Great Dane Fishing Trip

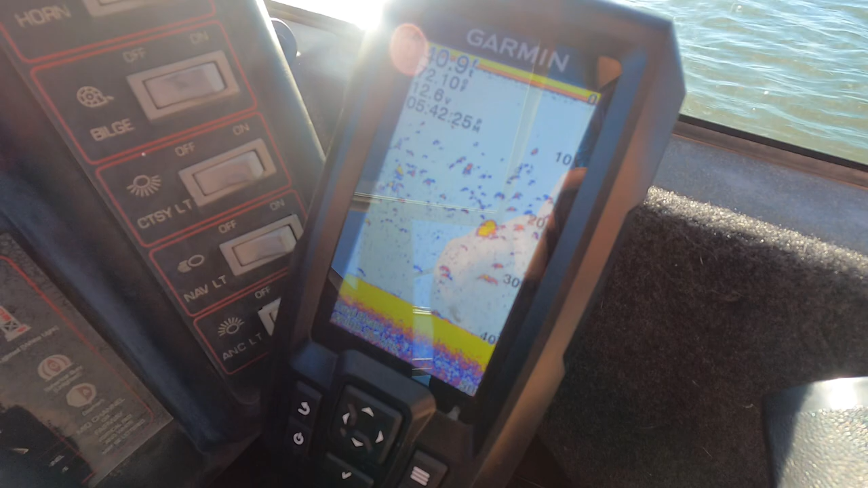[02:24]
I don't know I don't know I don't know if those are fishes or not I think they are